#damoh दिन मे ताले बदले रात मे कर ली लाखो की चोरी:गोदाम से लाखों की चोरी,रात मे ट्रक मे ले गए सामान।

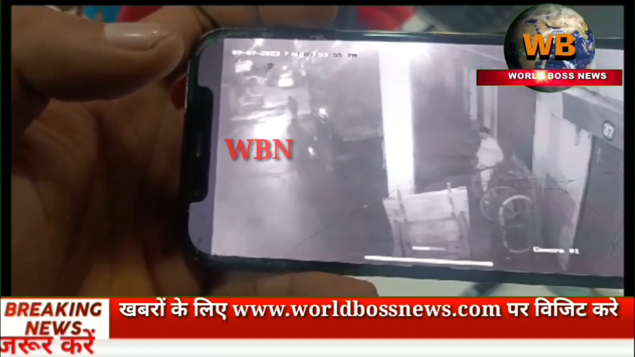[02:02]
कूलर और अर्मने करीब डस्ते पंदर लाग के लेप्राइक सामग चोरी हो चुके थे इसके बाद आसपास के सीटीवी फोटेज देखे गए जिसमें चोरी की पूरी वारदात
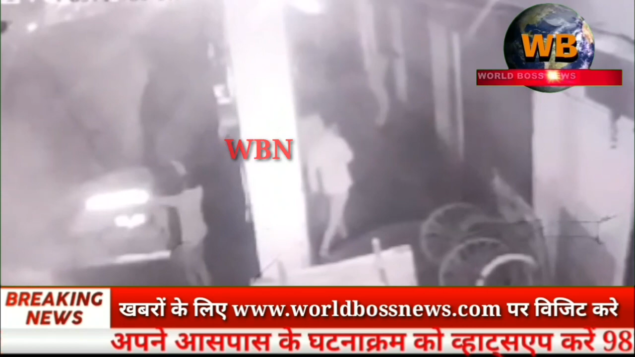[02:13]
शामने आई क्या कुछ कहना है दुकान संचालक का सुनते हैं पुलिस के द्वारा पूरे मामली की जाज की जा रही है जो दीपक लेक्टिकल्स की दुकान ऐसी गोदा में